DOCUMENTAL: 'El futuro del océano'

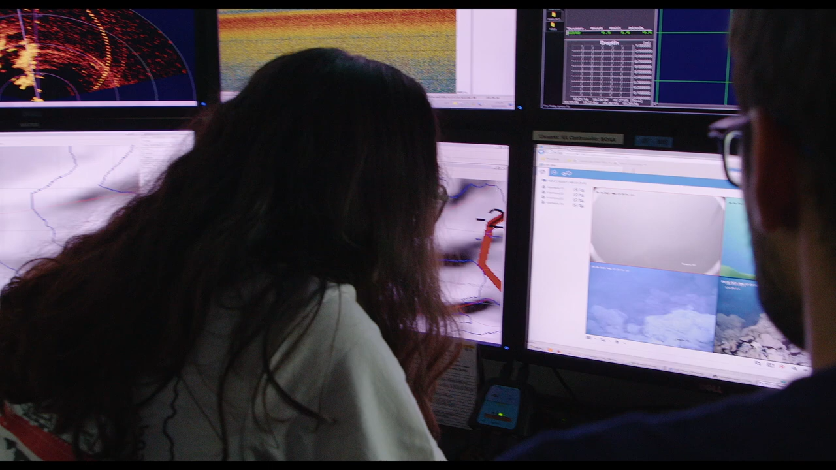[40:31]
Mira, tiene 62 metros de profundidad ese punto.
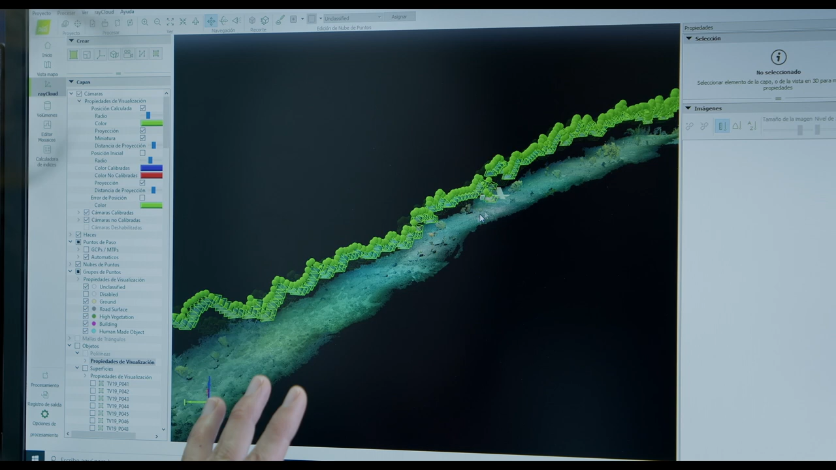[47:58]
Aquí puedes ver un vídeo tal y como viene después de una campaña oceanográfica y sobre él podemos ver cómo se han reconstruido,
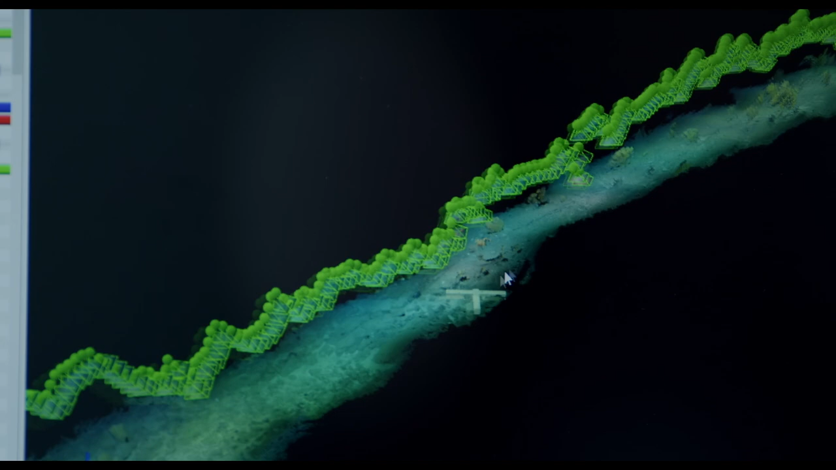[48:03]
además del terreno, las colonias, los especímenes de gorgonias que se encuentran aquí.